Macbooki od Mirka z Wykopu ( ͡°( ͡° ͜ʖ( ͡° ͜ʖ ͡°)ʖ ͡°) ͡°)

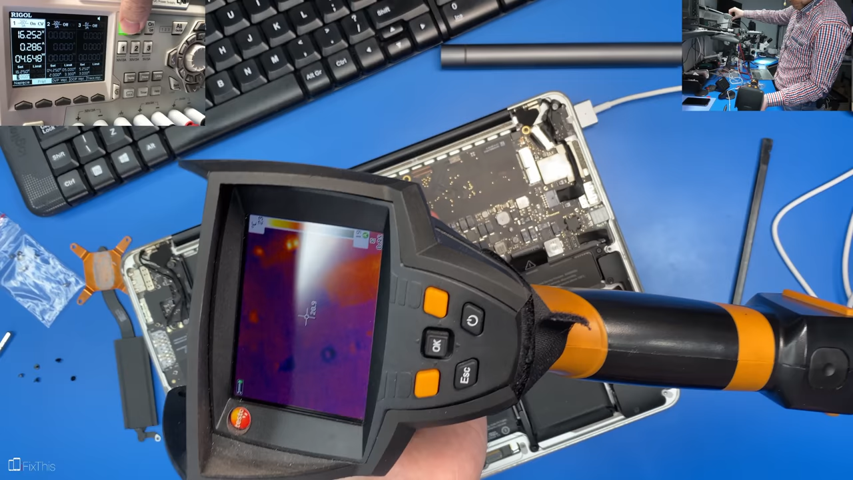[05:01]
żeby się zbytnio grzało tylko jakieś artefakty od błyski od światła no nic szczególnego tak naprawdę nie widać trzeba zrobić próbę zwarciową tam termowizji nie było nic szczególnego widać gdzie dalej coś się dzieje wlutuje się do zasilania tutaj w miejscu gdzie była niska rezystancja i zobaczymy co zaświeci
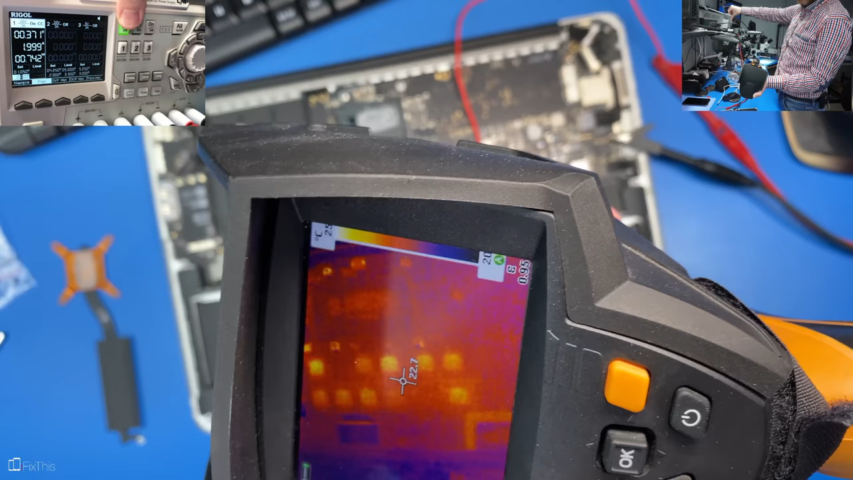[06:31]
razie się nic nie świeci nie włączyłem jeszcze prądu to są tylko odbicia o wszystkie świecą się z doświadczenia wiem że to nie RAM jest uszkodzony tylko właśnie procesor jeszcze raz wam to pokażę widzicie jak się ładnie świecą taka S-ka się zrobiła albo piątka